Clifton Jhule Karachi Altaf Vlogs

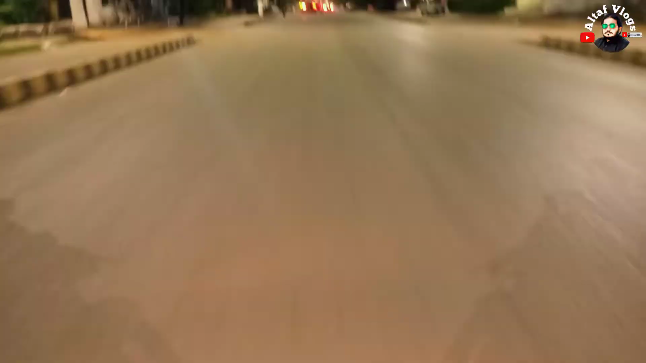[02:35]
ये है कराची के रोड व्यूअर्स, देखिए रात में बिल्कुल खाली है, और हमारी मोटर बाइक कैसे जा रही है स्पीड से,
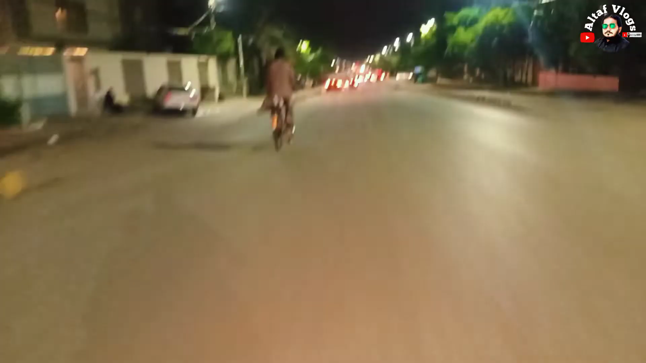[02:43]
साइकिल वाले भी जा रहे हैं,
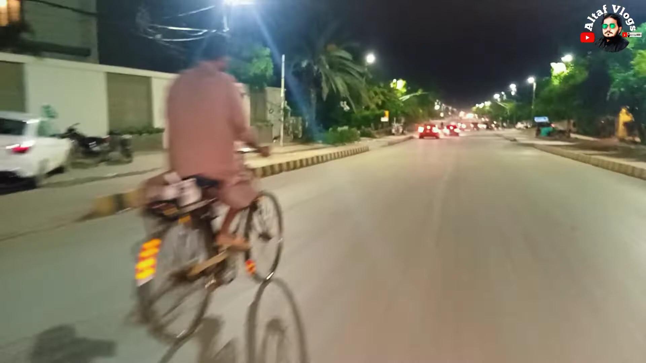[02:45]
और आगे ये सिग्नल आ रहा है।